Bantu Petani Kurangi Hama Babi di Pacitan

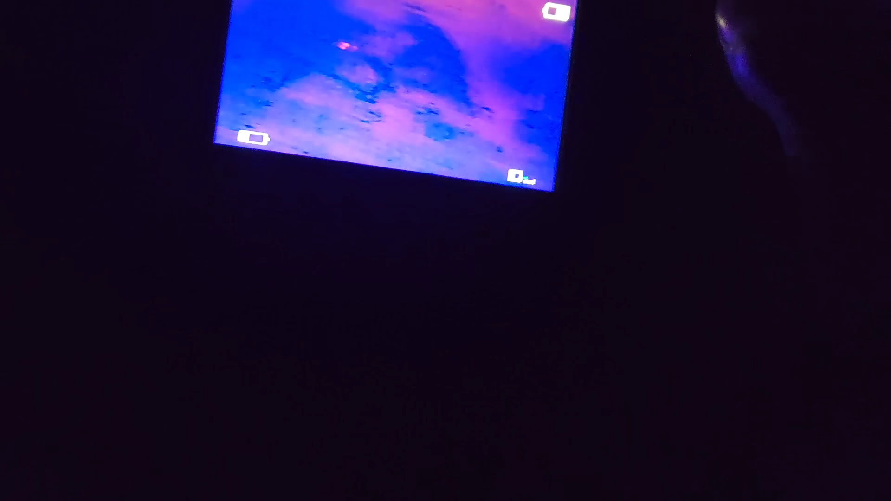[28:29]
Nah, ini kode, Pak. Kale. Santai, Bu. Ketok sing cilik iki kok. Sing cilik iki.
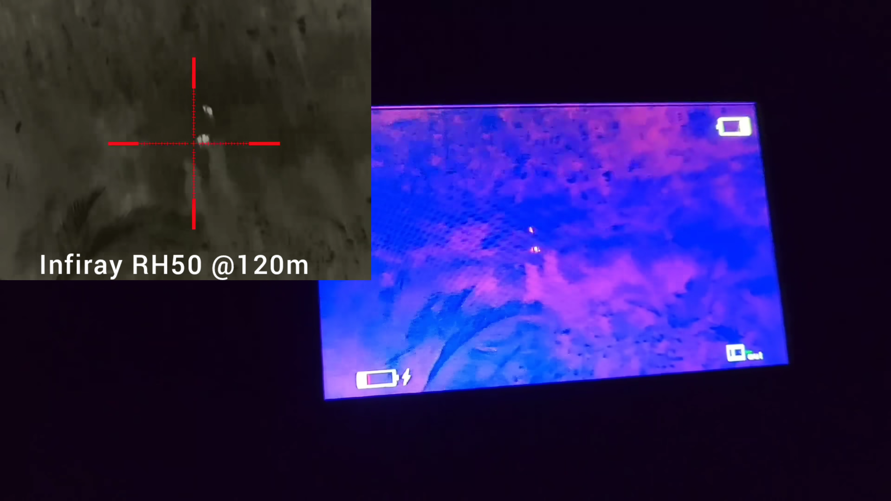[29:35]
Gon, nah, dhuwur siti, kae lho, repet-repet bedel nah. Ora kena kirine jam 09.00.
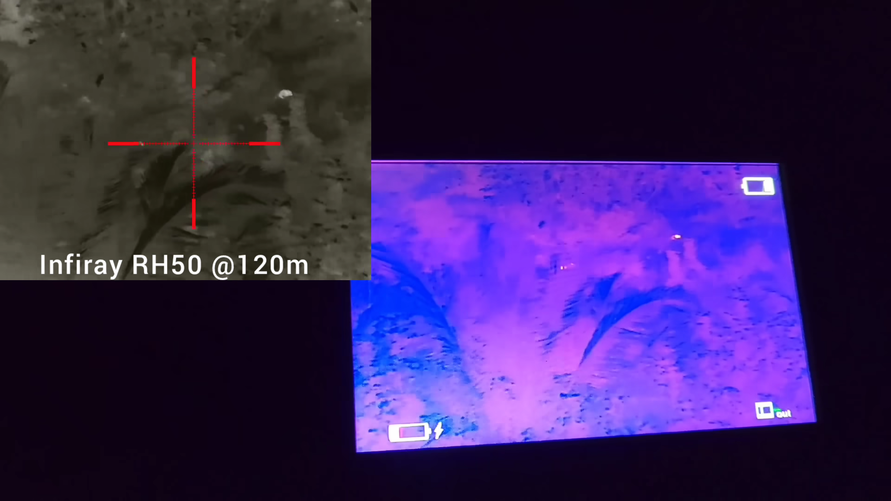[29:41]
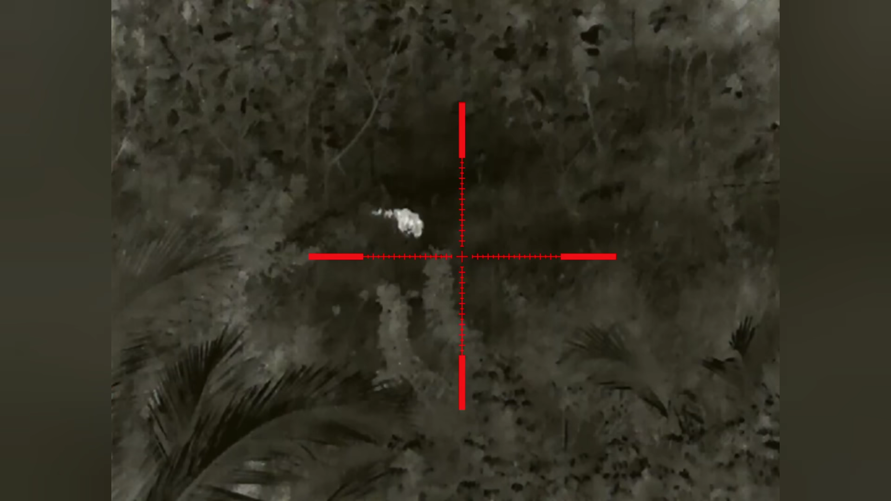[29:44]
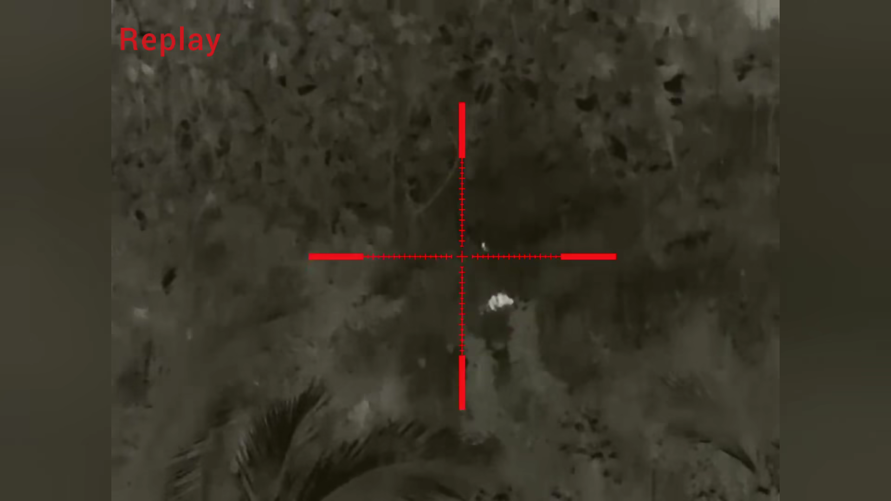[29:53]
Dhuwur kambil, dhuwur kambil. Pasti. Yo, dhuwur kambil kuwi. Aduh, ngirine. Sitok kena. Dhuwur kambil pas seruampat, Bos. Seruampat.
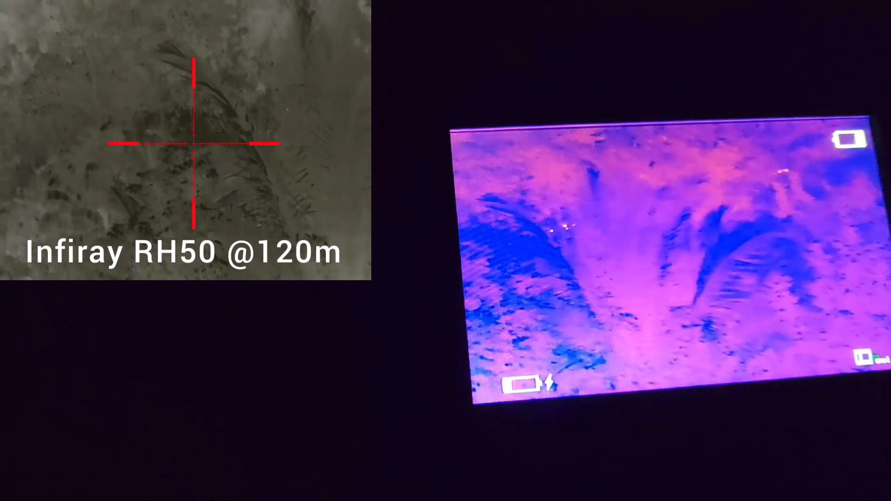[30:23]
Halo, kiri, buburine apa kiri kambil? Ora cak kok.
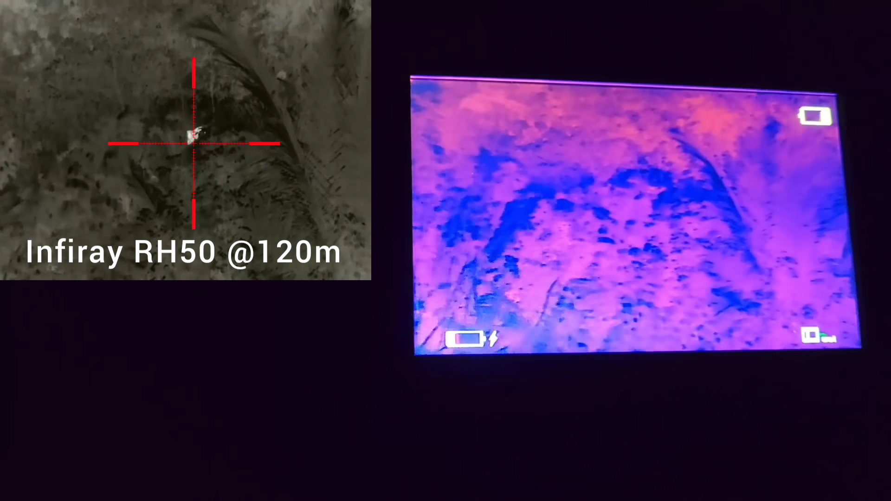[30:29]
Kena. Buku kuntak. Woi. Kayak kiri. Si.
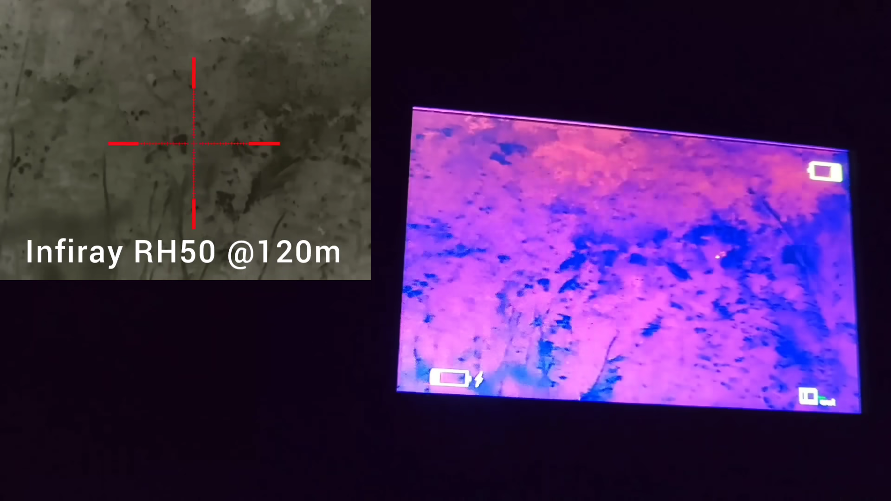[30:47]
Hah? Buku kuno rota. Oh iya. Wes.
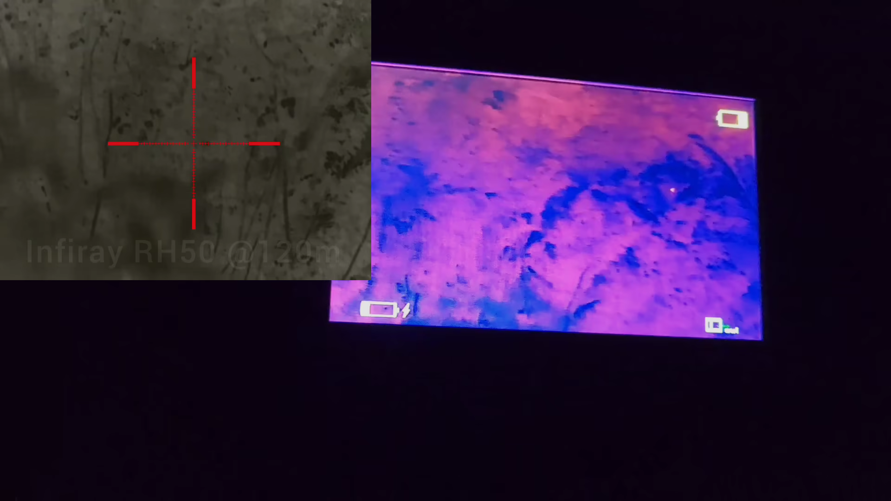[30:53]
Gede kena. Ya sing kita sing pertama meneng kok sing mlayu ngiri loro kuwi racak.